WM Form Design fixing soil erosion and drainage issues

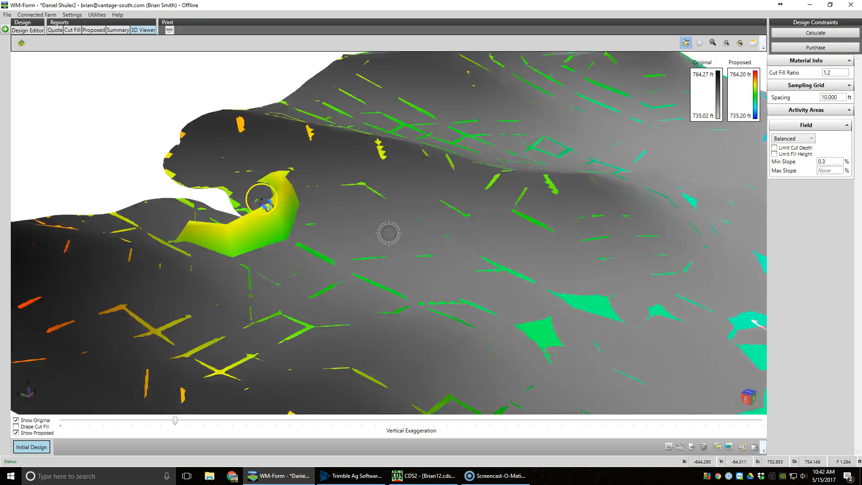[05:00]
So what that has done is created a little nice little dam there, take it in 3D view. You can see it right there, it's going to catch that water and deal with it quite nicely.
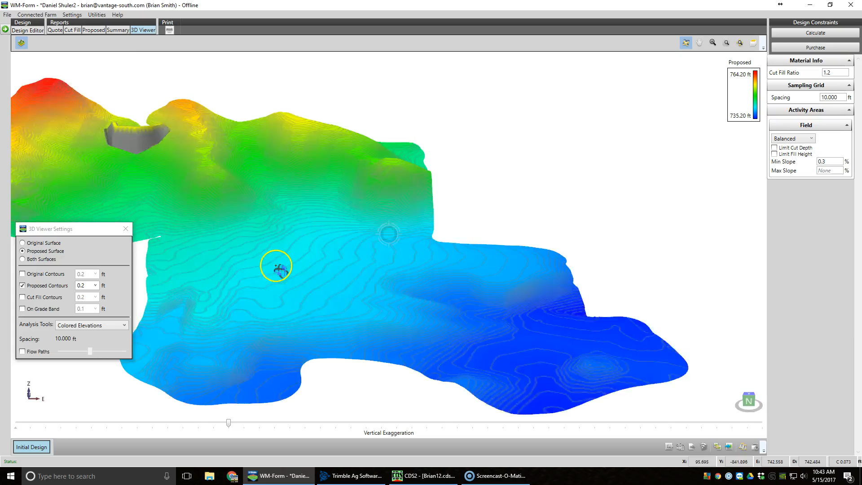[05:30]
We have fixed our focal points on our rolling heels up here.
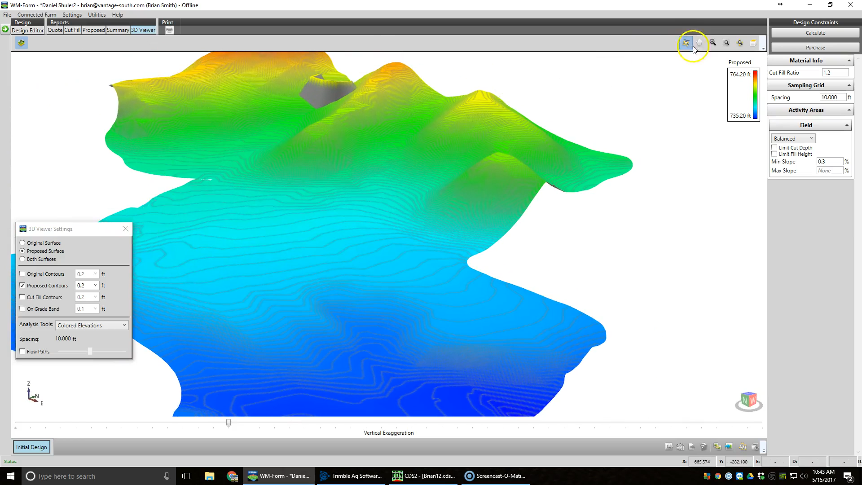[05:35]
Made that in a lot smoother transition, there won't be a focal point for water.